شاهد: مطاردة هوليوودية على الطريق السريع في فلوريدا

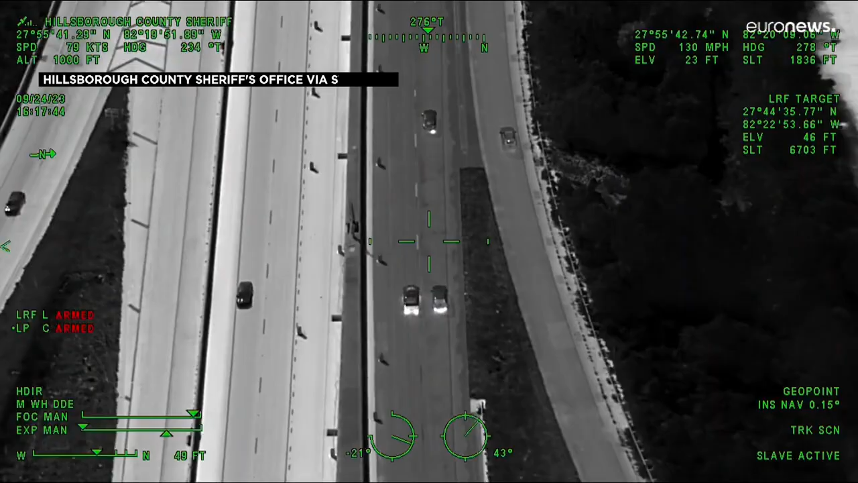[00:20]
Well, they're just leading up and he's not stopping, so I guess they are.